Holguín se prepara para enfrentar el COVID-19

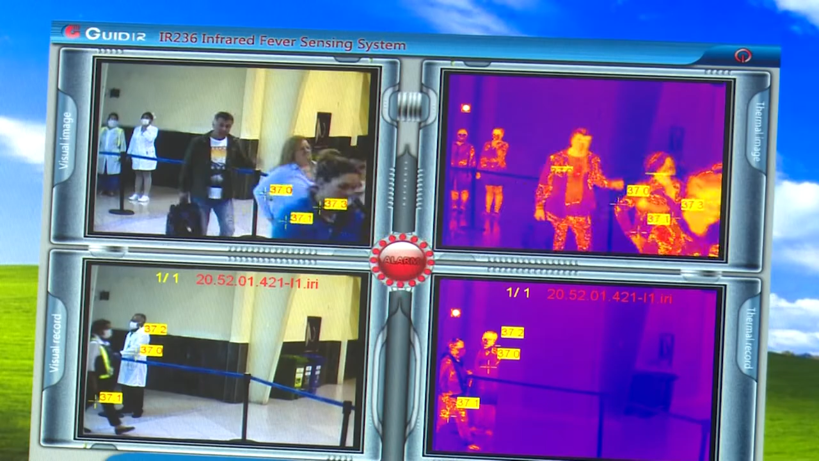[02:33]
este pasajero se aparta del resto del flujo del aeropuerto.